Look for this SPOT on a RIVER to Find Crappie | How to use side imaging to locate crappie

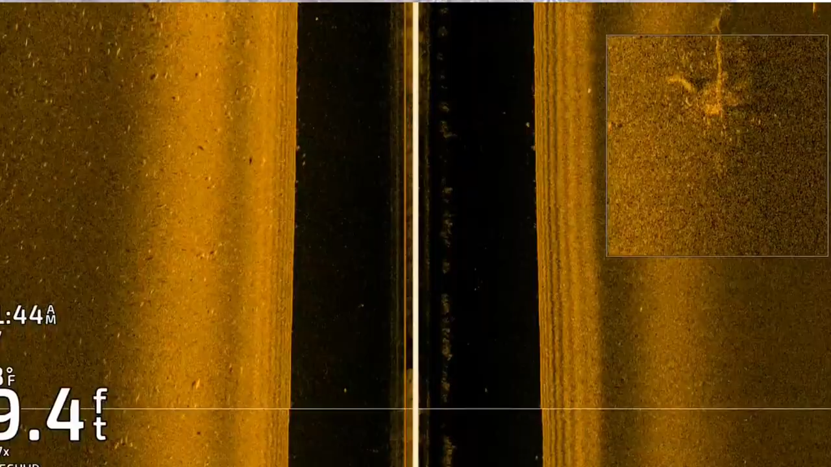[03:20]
And if you notice most of these pieces of brush I've been finding on the backside of the sandbar. So right now, even though these crappie are not stacked up on brush piles or any type of timber, they're kind of moving through them.
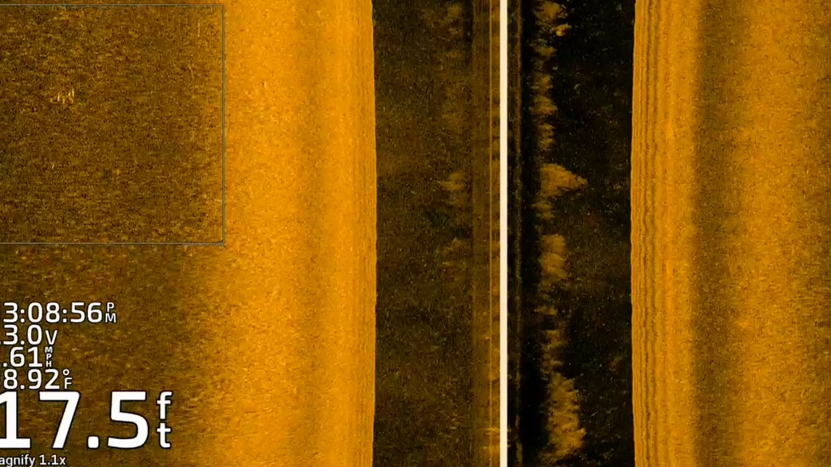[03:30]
As we get into later spring, and definitely into the summer and fall patterns,
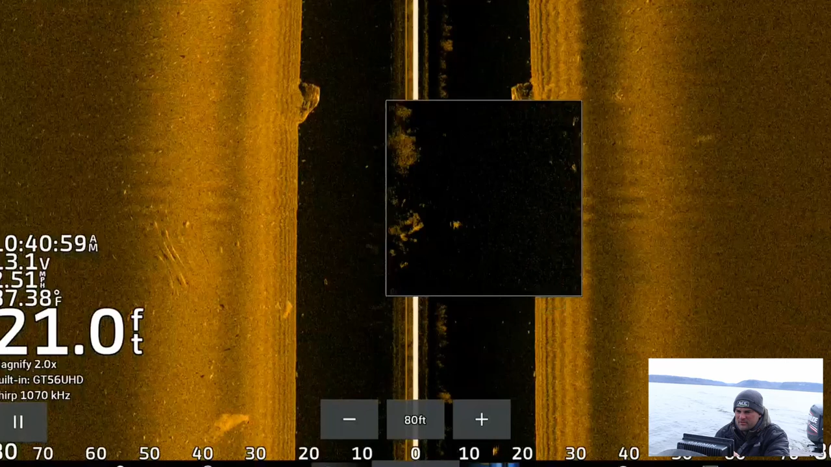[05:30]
On screen: depth 21.0 ft
And if you notice, there's not a ton of fish on this piece of cover right now, but I am going to throw a waypoint on it. So as I said yesterday, filming this, I'm finding these schools, they're kind of isolated schools of no more than 10, kind of bouncing around between smaller pieces of brush. But a lot of them are just open water. Now, you can see the screen on the left, ooh, ooh, we just found a pot of them. This is what I mean. So this is a piece of cover of some kind, it looks like a tree.
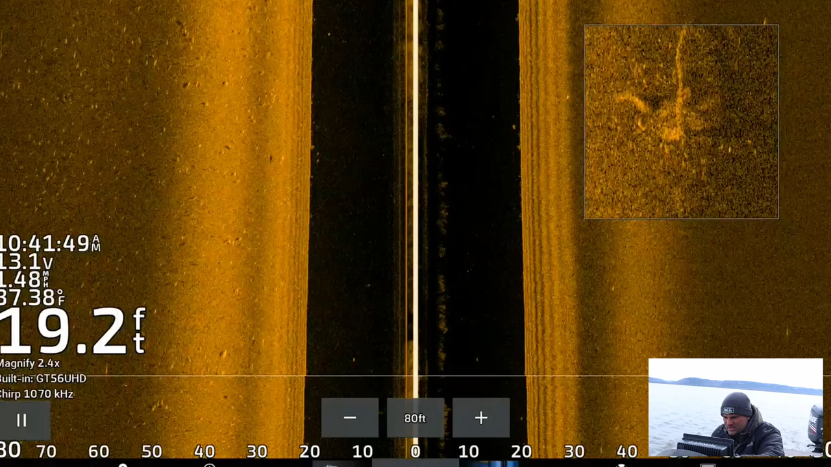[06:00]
On screen: depth 19.2 ft, water 37.38°F
You see these small little specks on the backside of it. They're, they're bait fish, but I'm going to guess there's some crappie in there. This is the stuff I'm kind of looking for. They're not going to hold there forever this time of year,
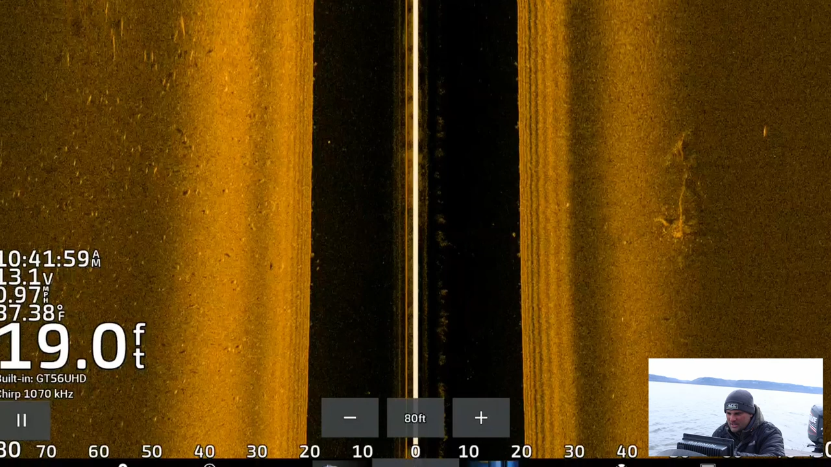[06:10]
On screen: depth 19.0 ft, water 37.38°F
but if you can find just a little piece of cover on the backside of one of these points, it can be really, really good.
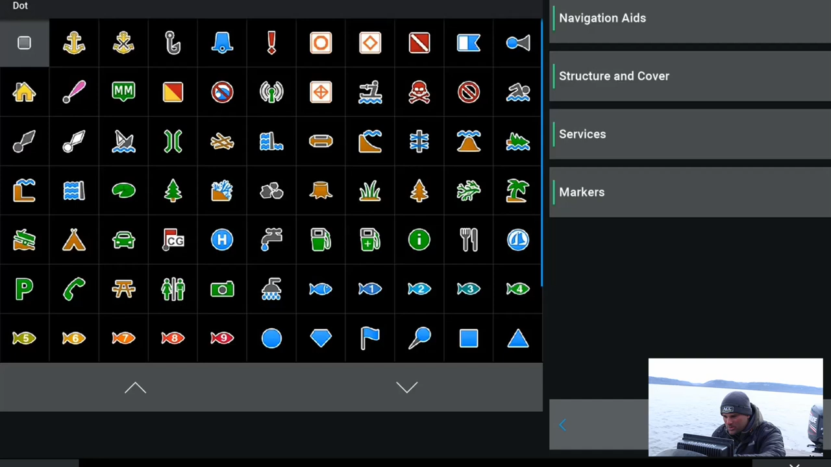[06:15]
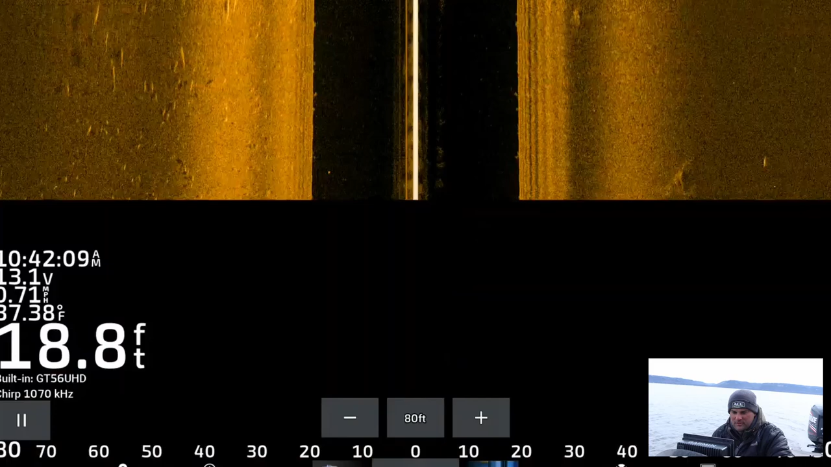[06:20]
On screen: depth 18.8 ft
Mostly because a lot of bait fish hold up there, and that's what crappie are feeding up right now. They're feeding up on shad. If you notice on the left side of the screen, there's a lot of fish just suspended out over the bottom. Typically crappie, what you're looking for again, is more of these specks. They look more like rounder ovals. These fish that look more like grains of rice, typically aren't crappie. And again, it does depend on how fast you're going. You can see I'm traveling about two miles an hour here on, on my idle.
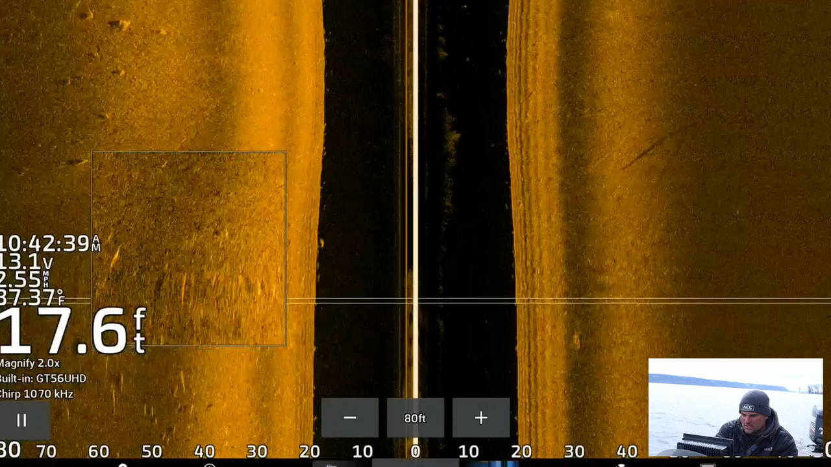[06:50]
On screen: depth 17.6 ft
What I've found, if you're looking for crappie,
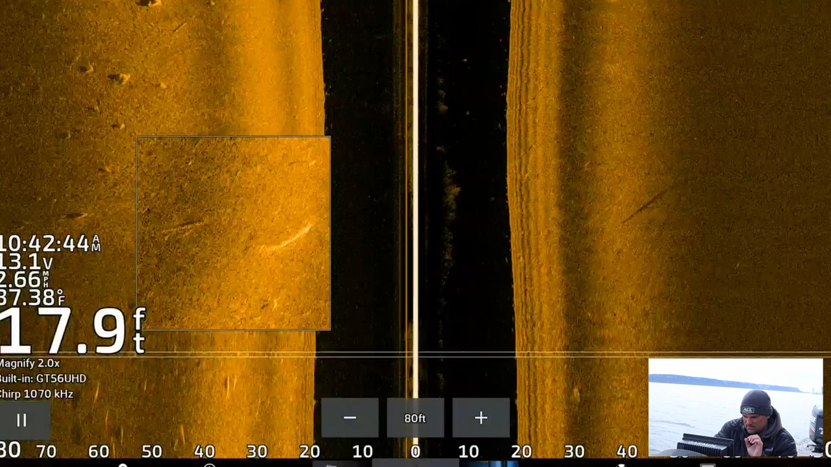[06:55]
On screen: depth 17.9 ft
you want more of a circular shape, the panfish species in general, circular shapes. These elongated shapes, those are usually, you know, your big game fish, walleye, bass, pike, musky, catfish, and then probably a lot of rough fish, too. Sheephead, suckers. I mean, it's a Mississippi River that I'm on today, so it could be literally anything. But I'm just looking for a little piece of the cover right there.
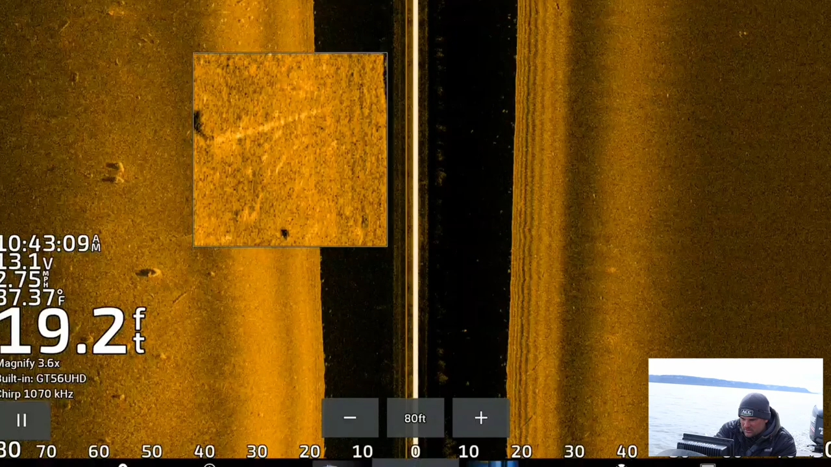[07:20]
On screen: depth 19.2 ft, water 37.37°F, speed 2.75 mph
There's another little stick tree thing, and there's some fish on the back side of it. Let me pause that for you. I know I'm kind of blurred out here, but you see on the right there. So on the back side of it, there's some bright marks. There's some bigger fish, but there's also a little bit of those rounder specks. or rounder bright marks on the back side of that tree. So I'm guessing there could be a few crappie in there. But if I go up further, let me zoom out here.
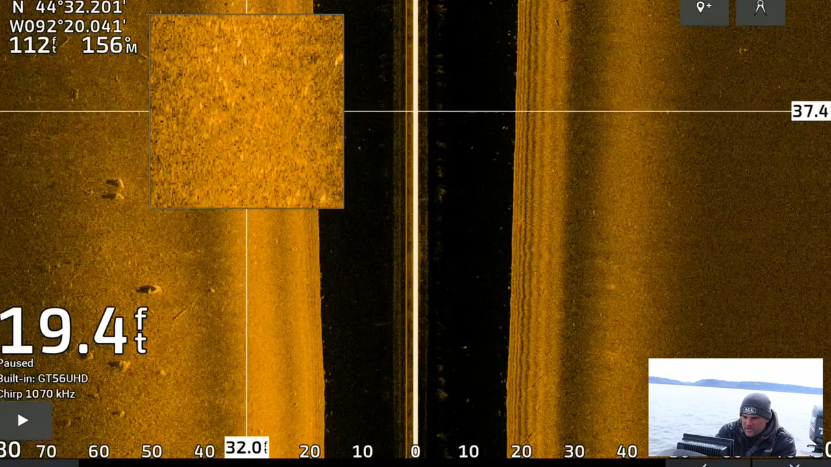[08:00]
On screen: depth 19.4 ft
So if you notice on the top part of the screen here, there's a lot of fish just suspended out in the middle of nowhere. Typically, this is kind of what I was finding for crappie, but they'd be more grouped like this. You see that right there? Or even these brighter marks. They're grouped a little bit tighter rather than this whole spread out
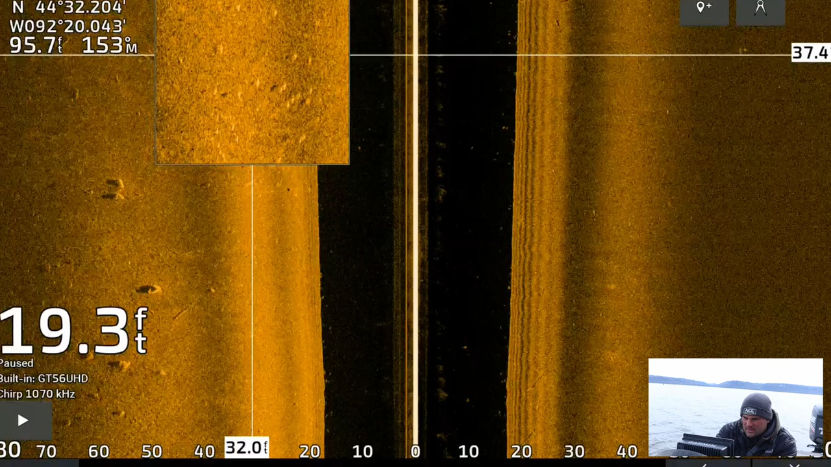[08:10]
On screen: depth 19.3 ft
grains of rice. That's what I would call them anyway, these grains of rice. Those are probably walleye bass, something else.
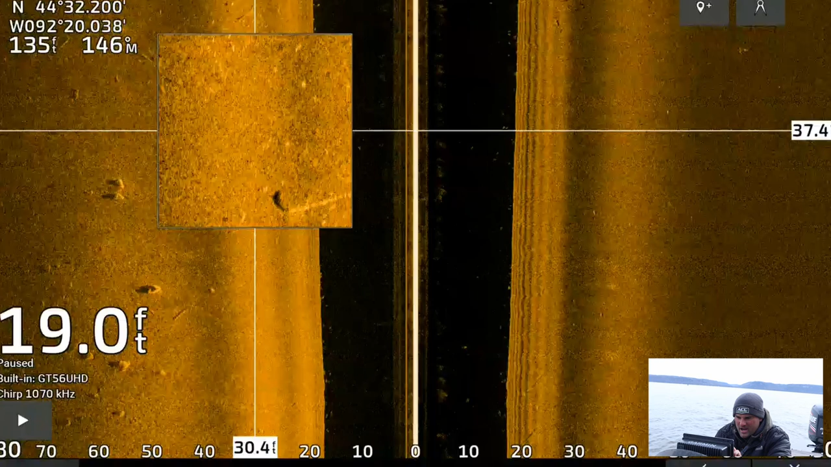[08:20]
On screen: depth 19.0 ft
But these tighter groups that are a little bit smaller, those bright specks right in the middle. Sorry, my cursor is going all over the place. There's like three or four of them, five of them right there.
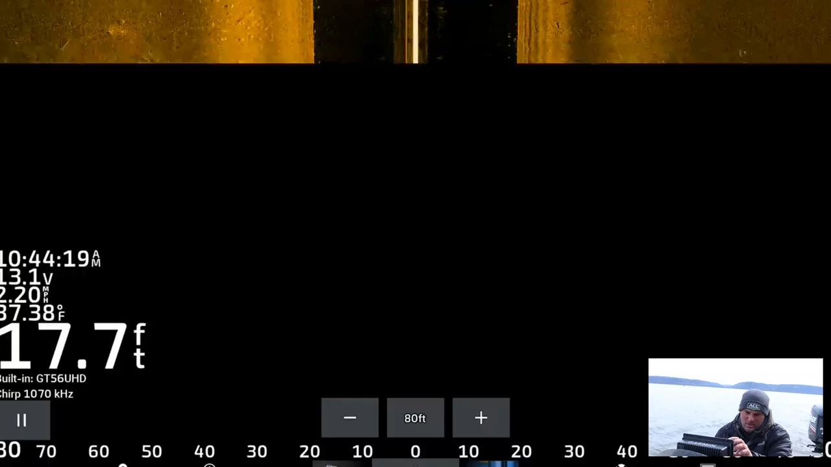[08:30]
On screen: depth 17.7 ft
Those are kind of what I'm looking for as far as crappie go.
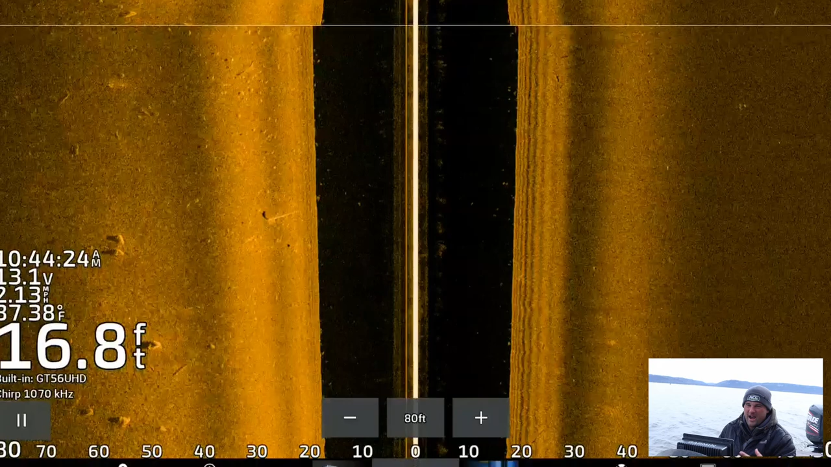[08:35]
On screen: depth 16.8 ft
Now how you fish them, that can be a little tricky. If you don't have forward-facing sonar,
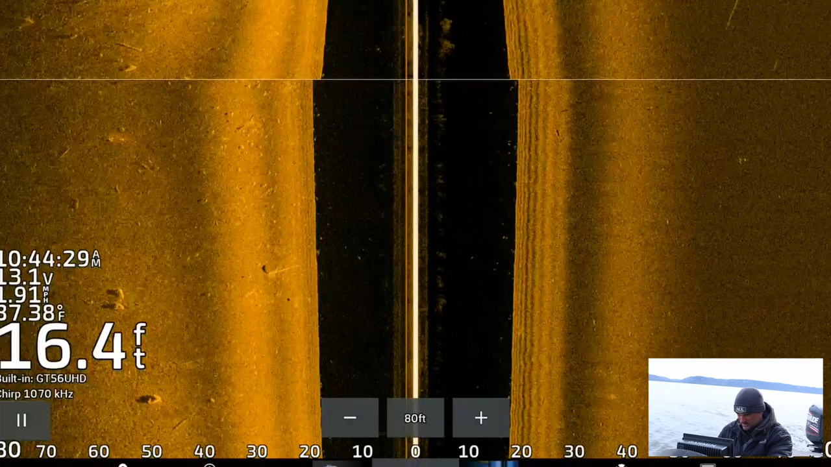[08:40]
On screen: depth 16.4 ft
and you can't get right on top of them, your best bet is probably to drift through them. Put your jig down there, let it hit the bottom, reel up a couple of reels, and so you're about three, four feet off the bottom. And you're just kind of drifting over the tops of these sandbars to the backside of them. Or you're trolling along the backside of the sandbar.